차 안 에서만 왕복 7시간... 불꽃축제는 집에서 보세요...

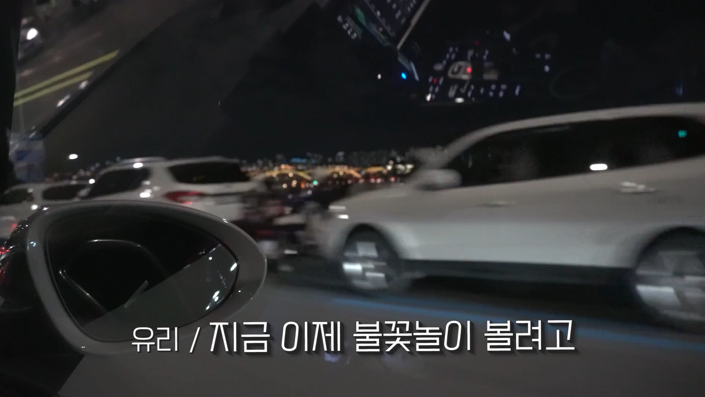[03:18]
지금 이게 지금 이제 이거 불꽃 놀이 보려고 8시 시작하거든요. 여기 지금 여기 와, 이거 거의 이거 압사당하겠는데? 괜히 내렸다가. 어, 우와, 여기 차 봐봐. 여기 차 봐봐. 우와,
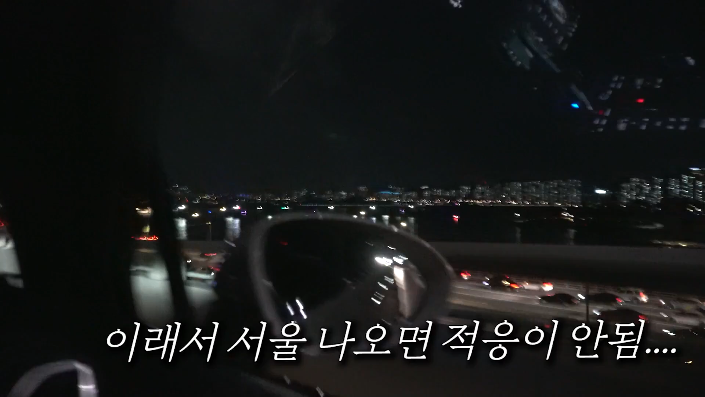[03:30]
사람 겁나 많다. 와, 계속 겨우겨우 타야 이제 내려가지고 지금 못 걸린 줄 알았어.